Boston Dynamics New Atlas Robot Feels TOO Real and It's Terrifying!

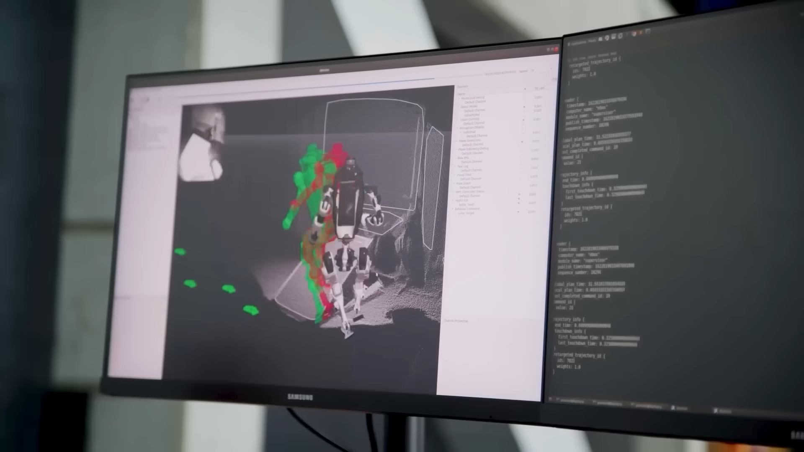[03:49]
The team also improved the LiDAR stereo sensors in the bot's body and legs,